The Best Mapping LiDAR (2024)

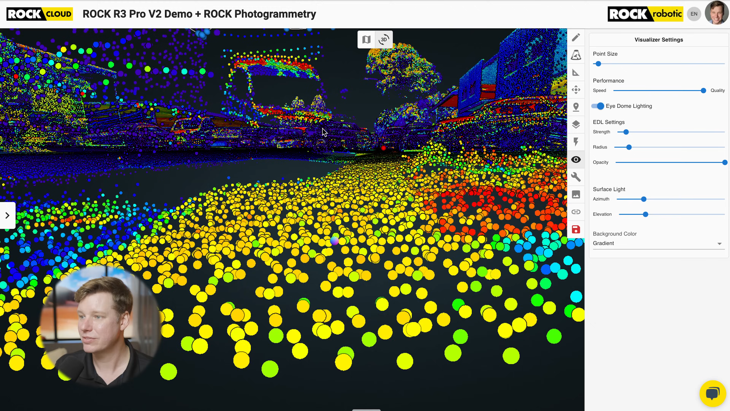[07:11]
So we can see this is kind of the overall axis. This is 150 feet in the air. So we're looking at this. I'm gonna zoom through it slowly so you can get a feeling for what it is.
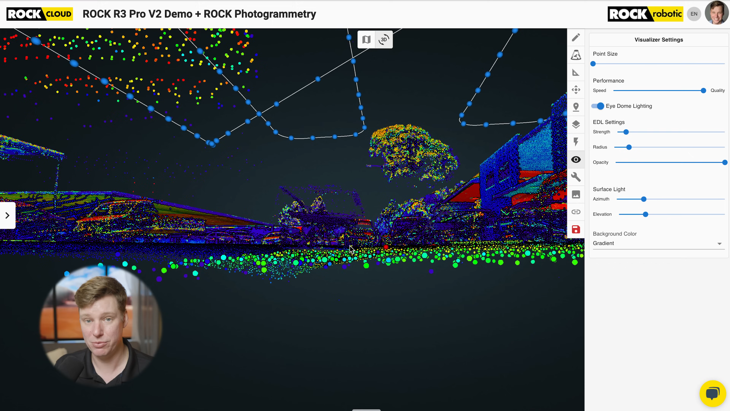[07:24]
So we measure this. It was about 1.5 centimeters on average, kind of around the data set.
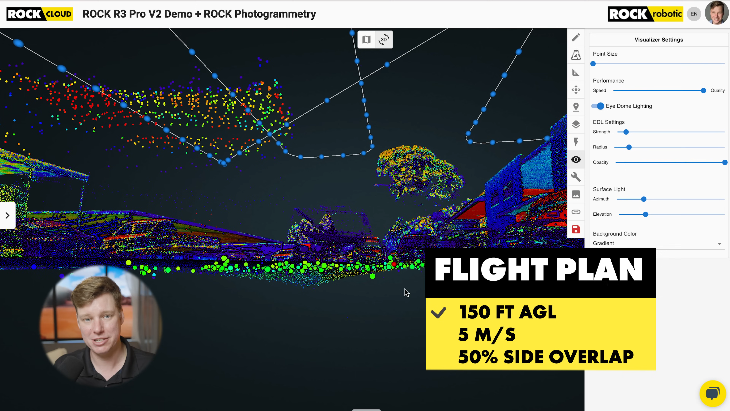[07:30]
And this is from 150 feet in the air, flying at that 11.2 miles per hour, about five meter, it was five meters per second, and 50% overlap. And so that's what we're seeing. So that's the overall kind of accuracy.
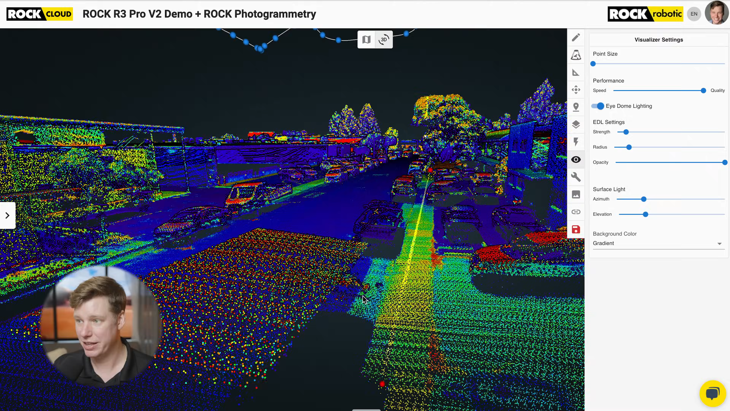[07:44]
And let me find a place that's gonna have the overlap.
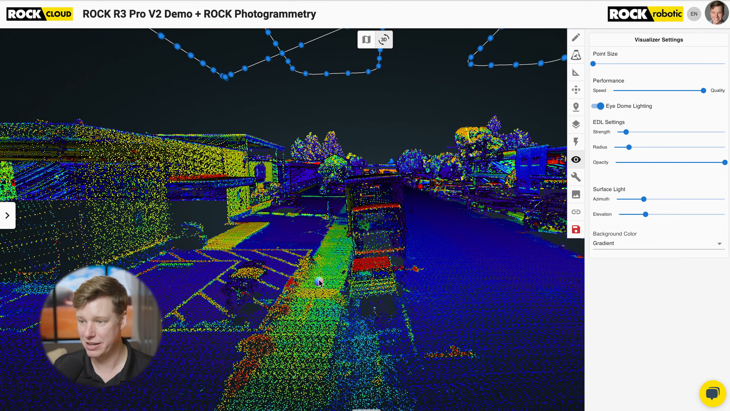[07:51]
So I wanna find an overlap so we can see repeatability.
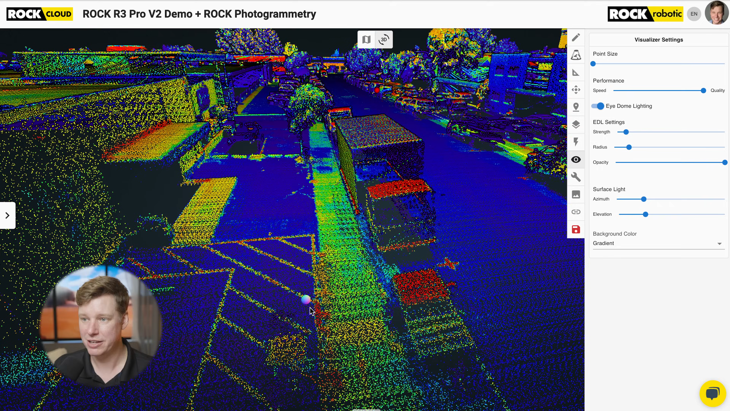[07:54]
So we have the overall accuracy. And now let's look at the repeatability. So if I hold this still here, we can see all this, these paint stripings here. I can go back into the RGB to show you the paint stripings. And then come back to intensity gradient. And now we can take that GPS time slider and slide it.
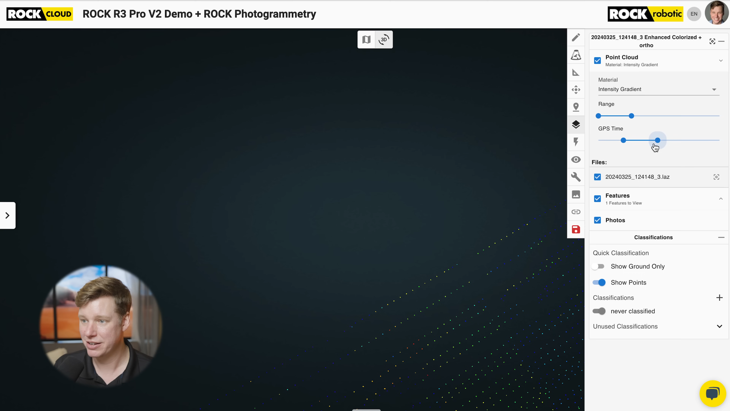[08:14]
And we can see here's one pass. We flew past. Now the drone's going. I'm gonna turn around. I'm gonna come back.
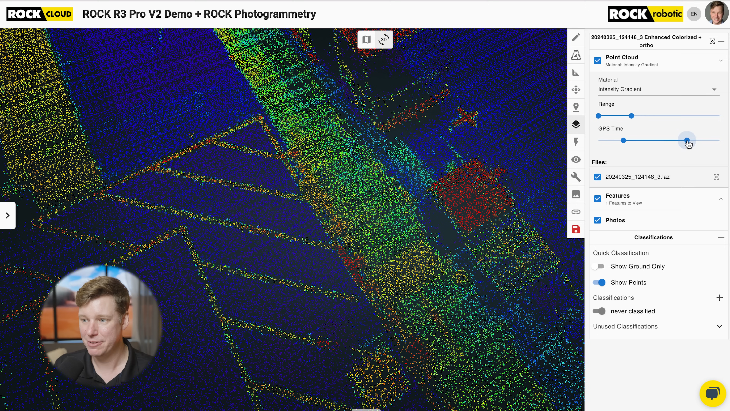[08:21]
And what we see is just, it just kind of fills in data. We don't see any doubling, no, no misalignment. So it just fills it in. And that's because of the enhanced accuracy of the actual LiDAR unit. So we can see,
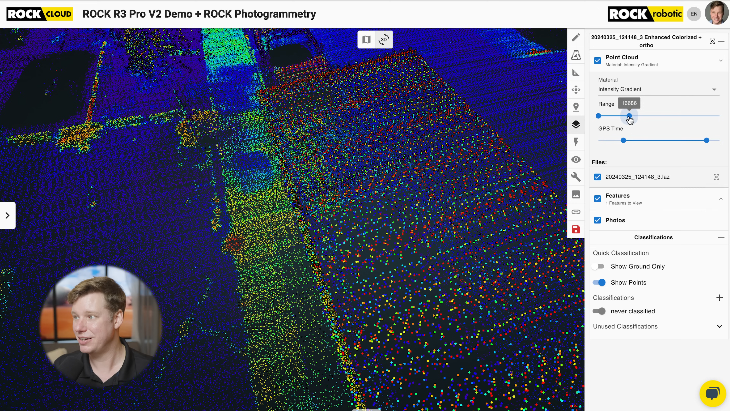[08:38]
we can see that repeatability from pass to pass. And so that's really big. And then the accuracy of the actual individual scan.
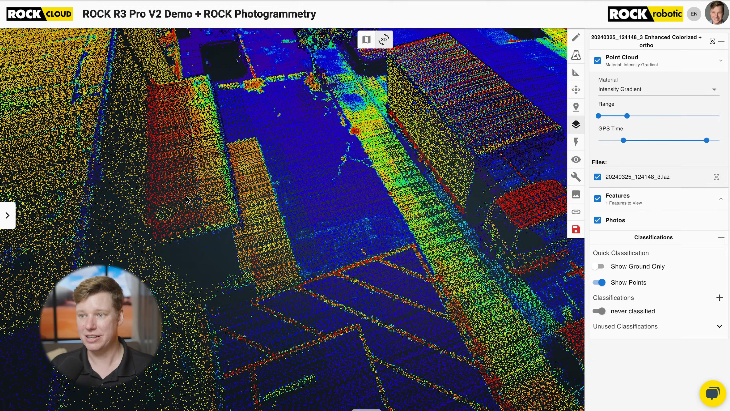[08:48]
Let's look at just a few other examples throughout the data set. Cause I would like to really highlight what this, what this really means.
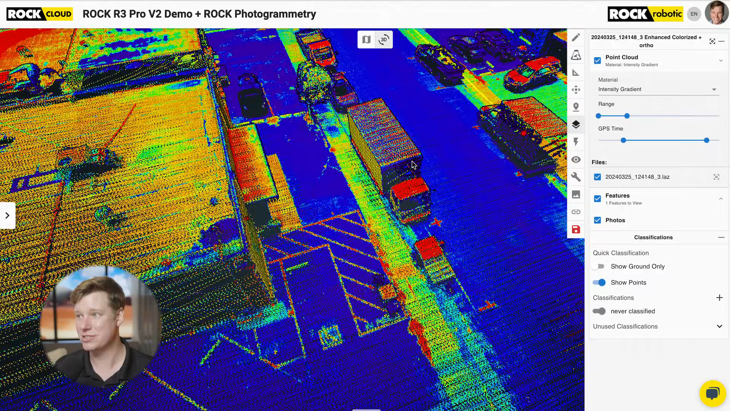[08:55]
So why don't we come over here somewhere and find a, find a curb to look at.
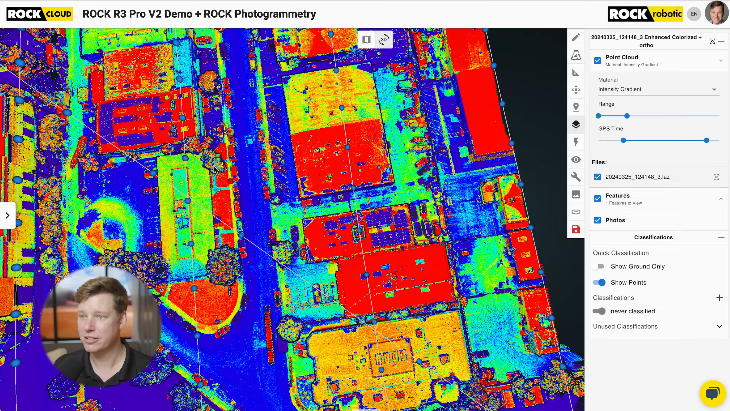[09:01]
So what does a curb look like from 150 feet in the air?
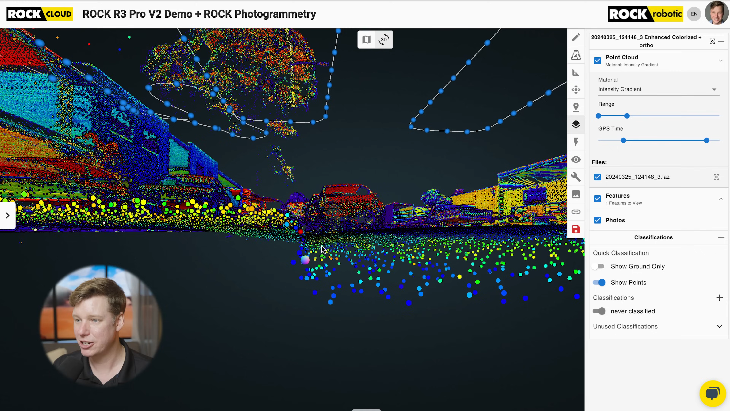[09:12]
Curb looks like this now. So we can clearly see the top of the curb, the wall of the curb and the back of the curb and that gutter.
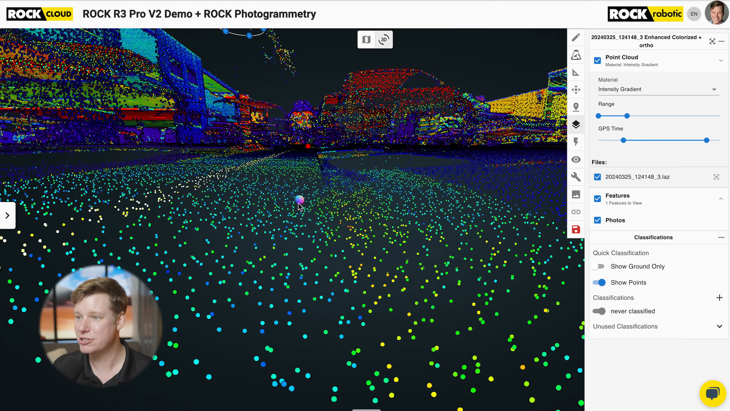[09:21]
Let's zoom in and find some more curb. I want more curb guys. Pretty good. Pretty, pretty good. Just come down here. Find where there's no cars.
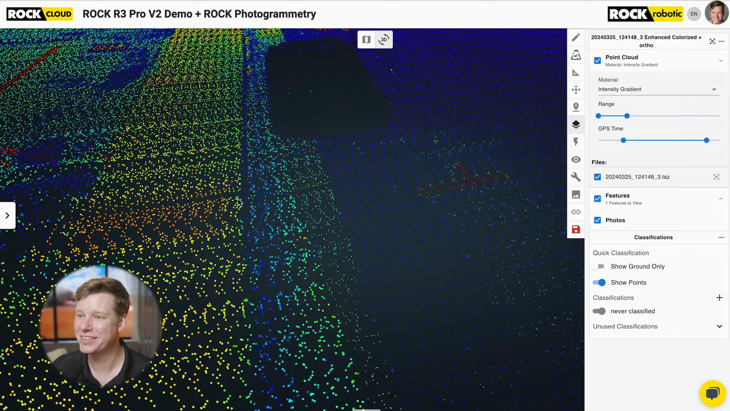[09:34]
Here we go. No cars over here. So that's a curb again from 150 feet. So that's because of the enhanced accuracy. So this is from the actual Hasai LIDAR. It's on the R3 Pro. We increased the accuracy of that as well. So we also went through the Hasai and did a lot of extra collaborations, extra factors on that to, to make it more accurate. Some timing things, some collaborations, the IMU, we did the, uh, changes of the filters, the algorithms, the GNSS.
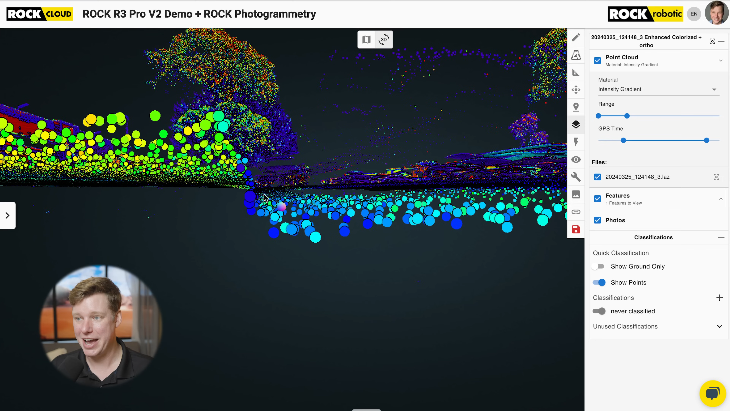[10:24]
rewrote basically the firmware from the ground up on this in order to get this V2 released. So we're really squeezing, uh, all the power out of that hardware that you, you purchased the R3 Pro or you're looking at purchasing. So very accurate. 150 feet in the air folks. Very impressive, right? I'm impressed. It's from 150 feet.
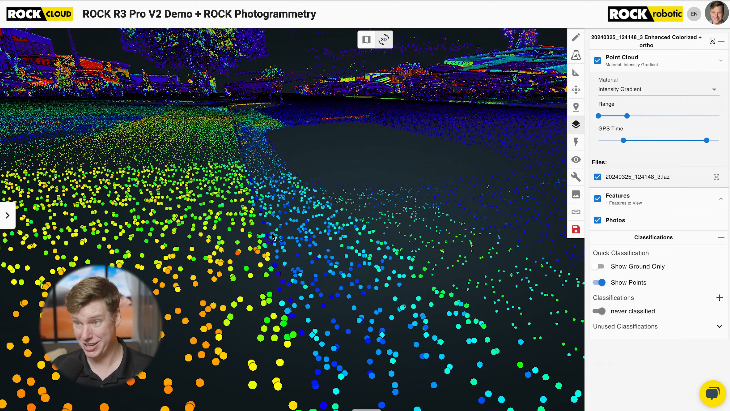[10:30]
God.
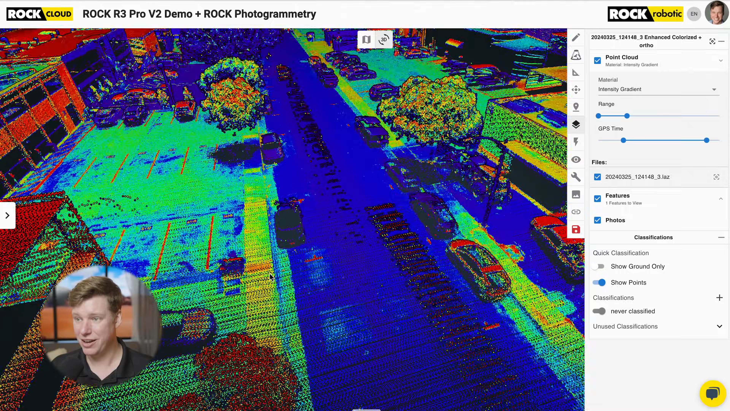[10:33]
Okay. So let's summarize that. What do we have? We have high dynamics. So we've got the corners. It's all looking really good. Very accurate. We have the, uh, repeatability. So from one swath, the next, so one flight line to the next flight line, that's very accurate. We have the overall accuracy of the data from a single pass.
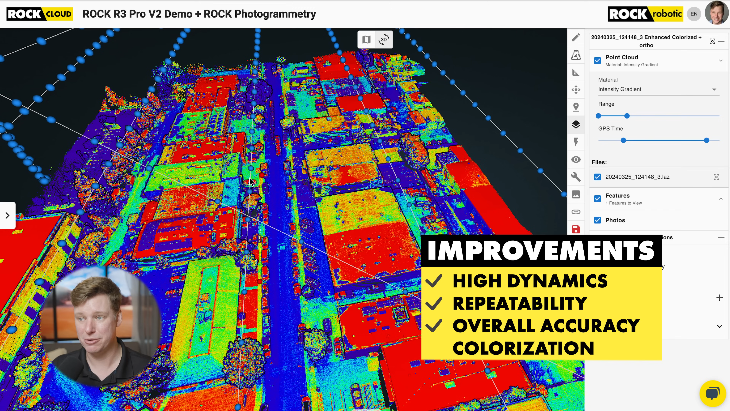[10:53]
Um, and that's on the Hasai and that's on the IMU and the GNSS, all of that work that we did. And we have this colorization that's very accurate, uh, because of all of that.